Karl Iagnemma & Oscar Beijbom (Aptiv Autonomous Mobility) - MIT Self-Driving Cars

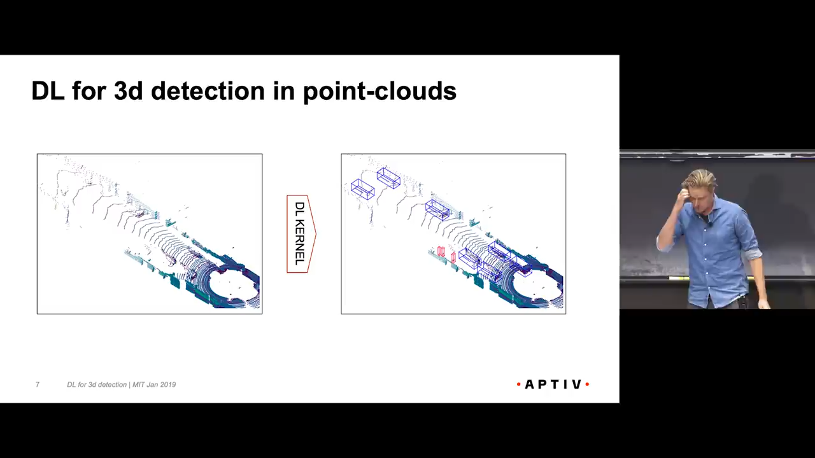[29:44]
So what we're going to do is, so this is basically going to be the goal here. So we're going to have a point cloud, it's input, and we're going to have a neural network that takes that in its input and then generates 3D bounding boxes that are in a well-coordinated system. So it's like 20 meters that way. It's two meters wide, so long.
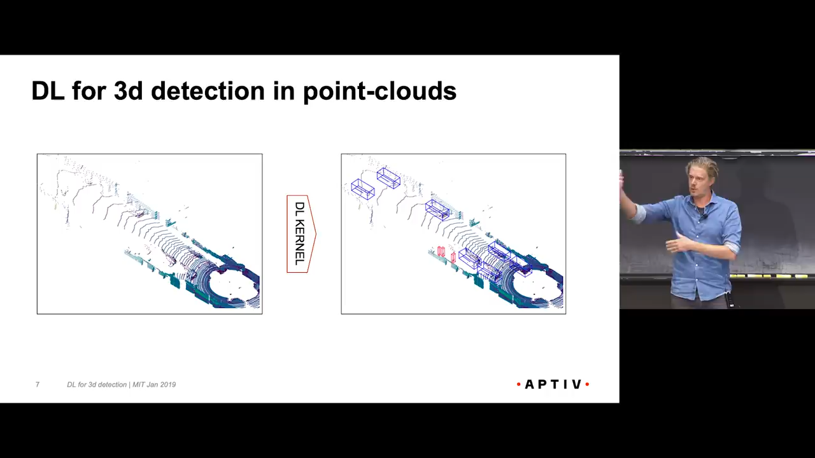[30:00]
This rotation and this orientation and so on. So, yeah, so that's what this talk is about.
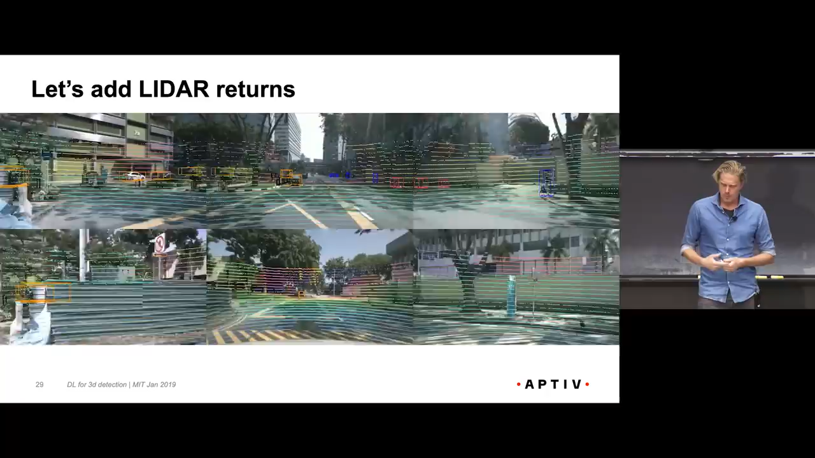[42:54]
So just to show that, so I can, because everything is registered, I can now take the lidar sweeps and I can just project them into the images at the same time.
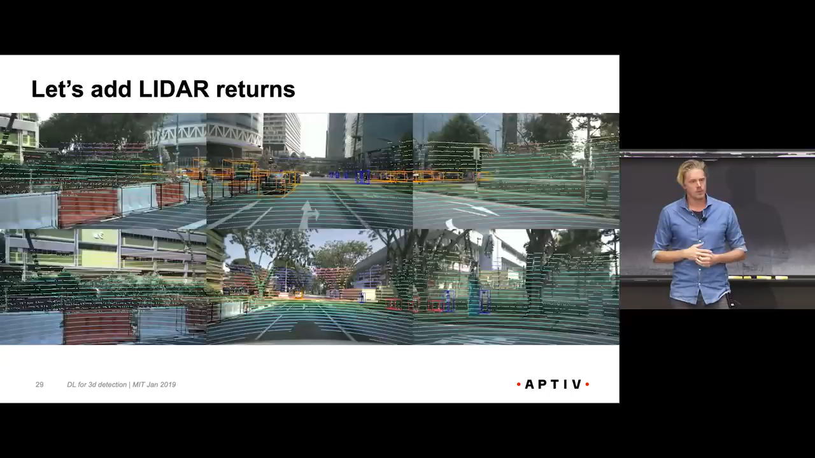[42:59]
So here I'm showing just colored by distance. So now you have some sort of sparse density measurement on images.